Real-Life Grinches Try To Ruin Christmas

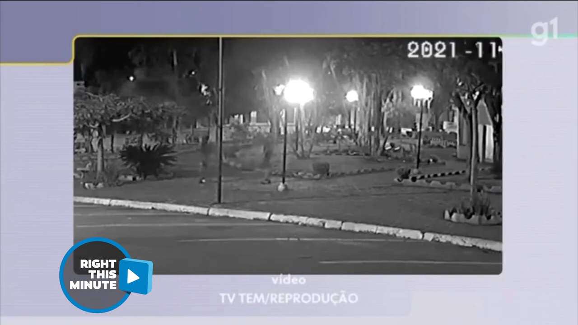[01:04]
People put a lot of time and effort into these displays, and they're now throwing pieces of the display around. They take off, and when they turn... Oh, what is that now? That's bad. It looks like he was also a part of the display. Now, they go through all of this trouble to flip this sled out into the parking lot. You can see that it was a part of the display. Police are investigating and looking for them. Something tells me that when they do get caught, the Christmas spirits, well, it's not gonna exist anymore.